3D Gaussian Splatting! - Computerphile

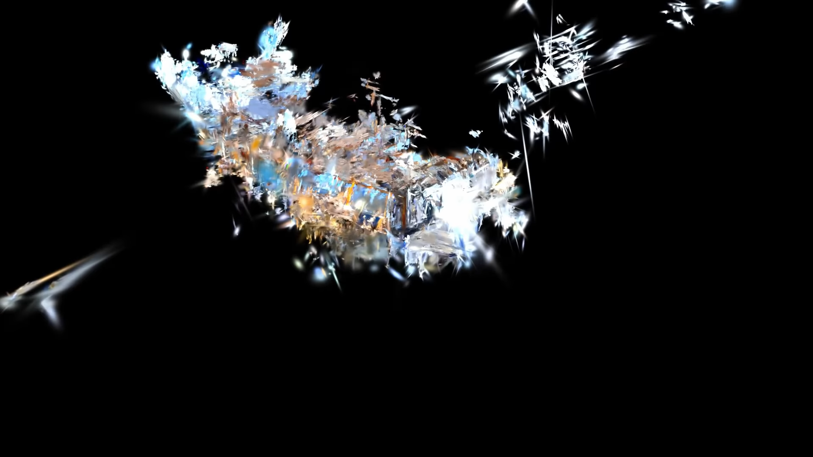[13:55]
Anything outside is just black because there's no Gaussians there. It's just going to render a blank background, which is black.
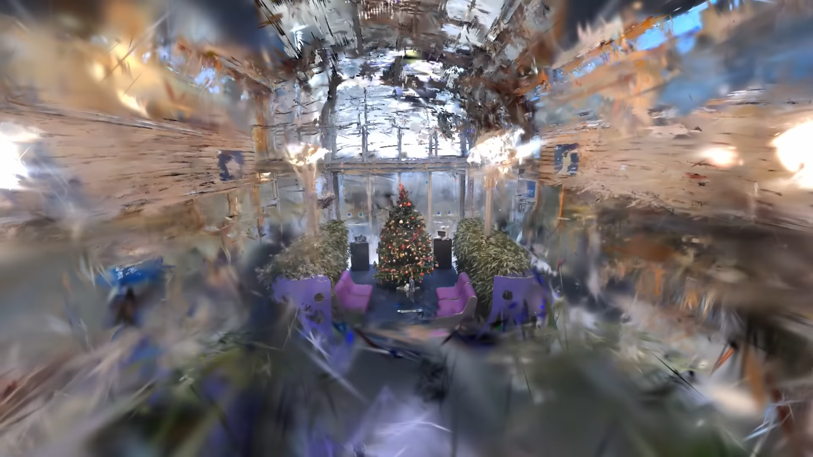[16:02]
These Gaussians are so much easier to work with than Nerf.